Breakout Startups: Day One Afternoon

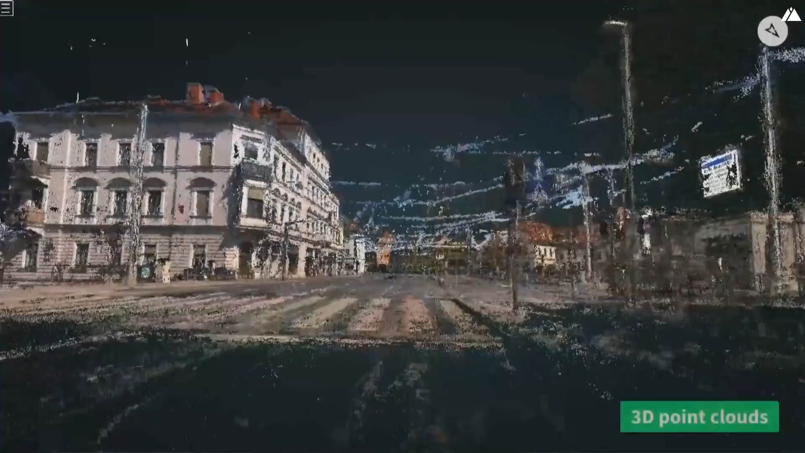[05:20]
So behind the scenes, we build 3D models like this of every place where people take pictures.
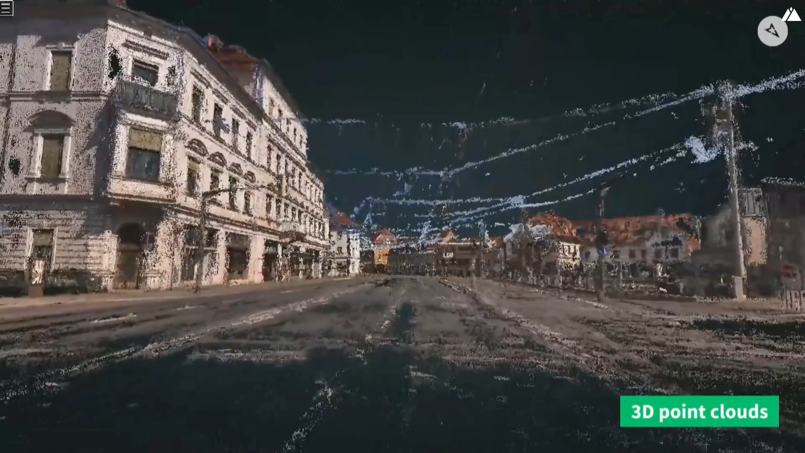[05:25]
And then inside of those models, we can accurately pinpoint and position these different objects.